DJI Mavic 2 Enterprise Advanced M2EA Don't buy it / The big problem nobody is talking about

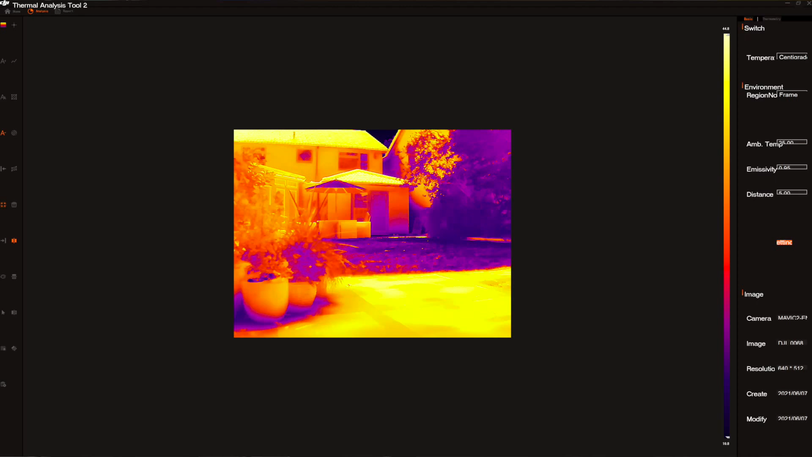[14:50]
ir software workflows as we've seen dji provide their own desktop tools for this but they really aren't as mature as they should be